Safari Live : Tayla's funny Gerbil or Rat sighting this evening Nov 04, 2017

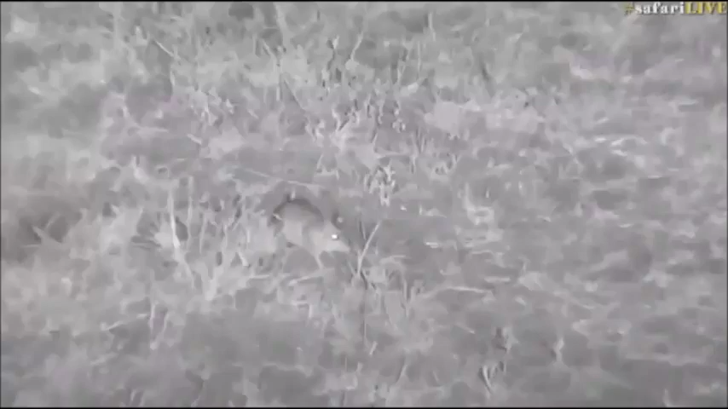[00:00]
big rats to be honest uh they are massive but there's two of them and they were fighting well first we had them nibbling at one another and manu said kiss kiss kiss
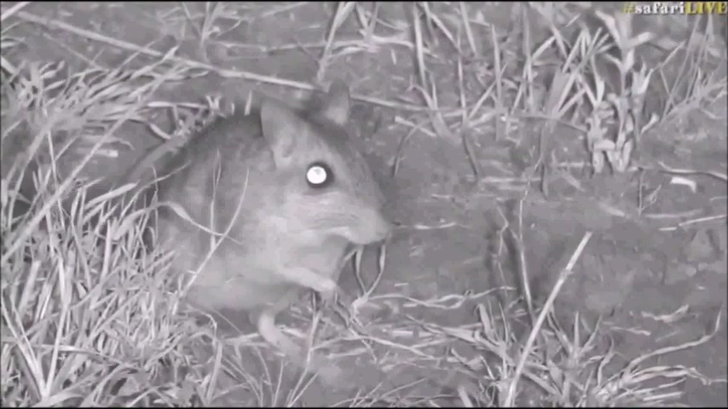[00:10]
and then they were fighting with one another are they gerbils they've got very long back feet there's two of them there's the other one i don't know what they are pouched rats i don't know i've seen them running around but i haven't sat they had them sit still still enough to actually be able to identify lu says we should just call them mouse creatures we can call them mouse creatures i'm going to clean myself i'm going to lick my hands and then i'm going to rub
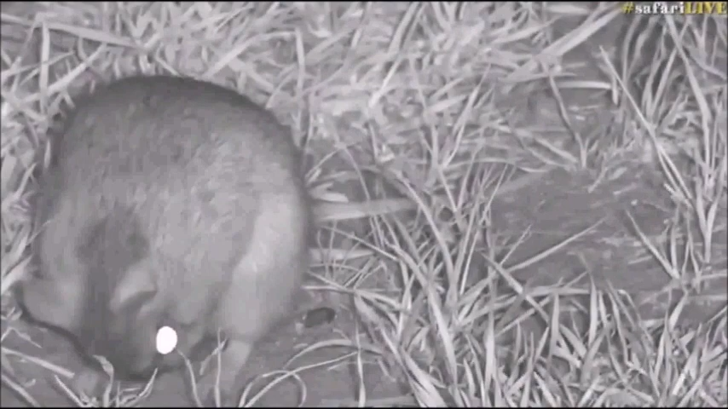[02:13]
you've said it looks like a gerbil does it have a long tail they do have very long tails in fact i think it's a gerbil the the the fact that it has got sort of very very long back feet you didn't really see that with a with rats and mice maybe so maybe bush felt gerbil they're quite big too probably about the maybe actually even bigger than the size of my fist if you if you squash a fist i haven't got particularly big hands though so i would say an average size human's hand if you bunched it up in a ball that's about their size i also don't know if it's male or female though this one looks
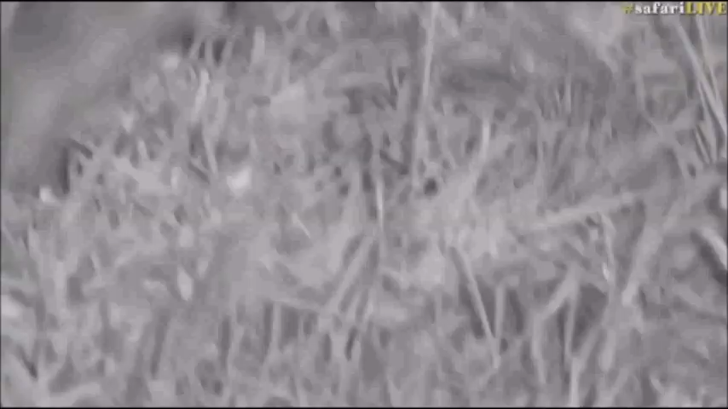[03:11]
mean typically rats have got very very long tails mice have got long tails too but in proportion to their body they're not quite as long wow look at that a bit of a battle going on there sizing one another up maybe they're two males and they're having a bit of an argument that's quite exciting i think they're going to do it again oh no mating mating oh my goodness never did i think coming on a safari this evening i would see mating rodents this is very exciting i've never seen this happen before wow look at him go
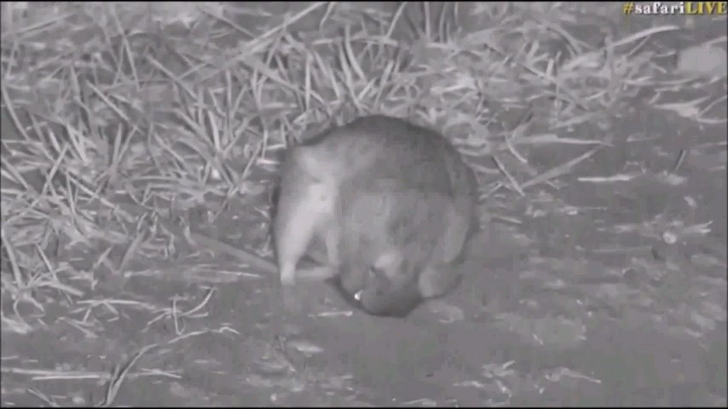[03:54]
louise stop laughing because you're gonna make me laugh this is supposed to be professional and i'll kill you sorry everyone money's also giggling now i've never seen this before money have you ever seen this before i wouldn't be even be able to tell you how many i wouldn't even be able to tell you how many times they would mate have we have we decided if they're gerbils or rats i i don't i'm i they look very much like bushfell gerbils they do but they could also be rats i
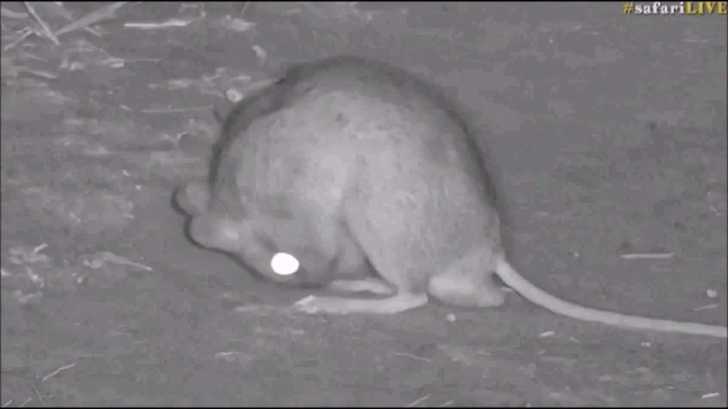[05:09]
i can't believe it i left my lions for this i'm kind of glad that i did leave the lions because they went back to sleep just by the way they sat down they crossed the little lugger we got around and only to see them sleeping that's an exceptionally long tail as well that's one at least two and a half times the length of its body oh wow oh yes that's i'm not even that's i'm so sorry
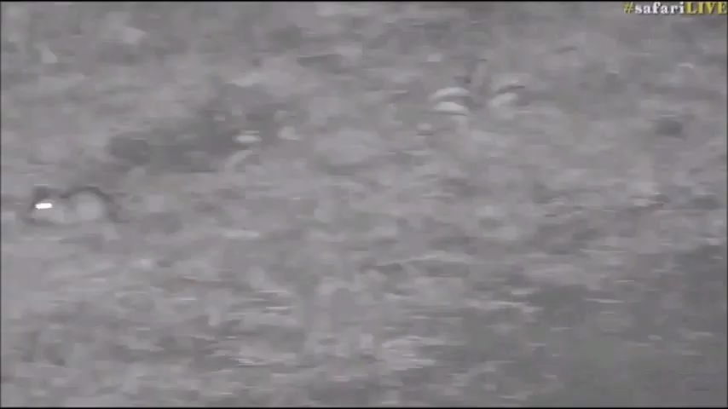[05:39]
i'll be like i need to leave i'm embarrassed
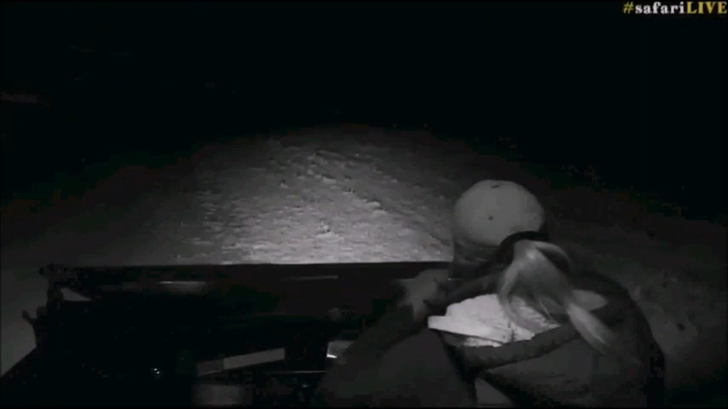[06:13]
and off they go i can't watch them anymore that was fantastic i don't think it's going to get any better than that whoo